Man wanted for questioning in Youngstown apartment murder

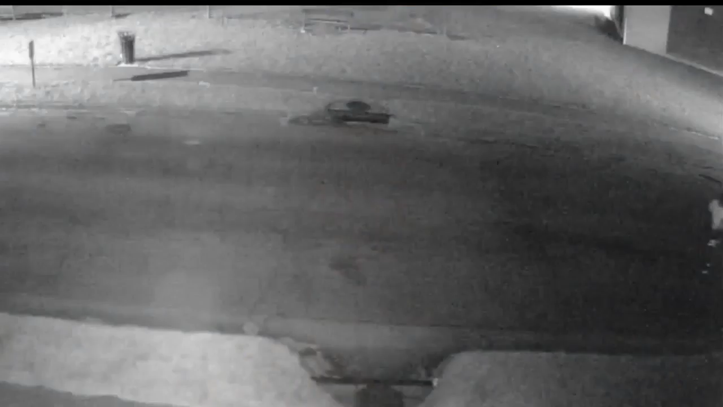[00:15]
This is surveillance video police released from the incident. In it, you see one man firing at least six shots and then just calmly walking away.